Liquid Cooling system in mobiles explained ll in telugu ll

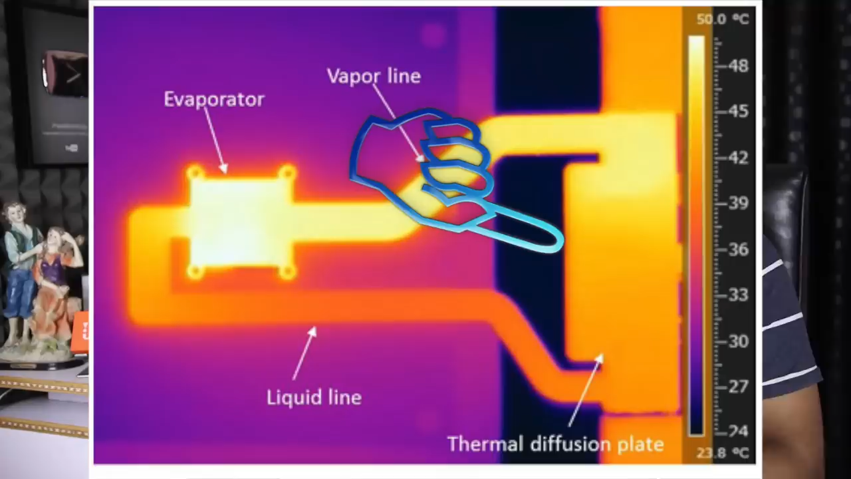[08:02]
On screen: scale top 50.0°C, scale bottom 23.8°C
The first thing is that the CPU is to absorb the heat from the liquid. You can see the second side. You can see the second side. The next side is to absorb the heat from the liquid. The liquid is to absorb the heat from the liquid. So, the CPU has a lot of liquid, and the CPU has a lot of heat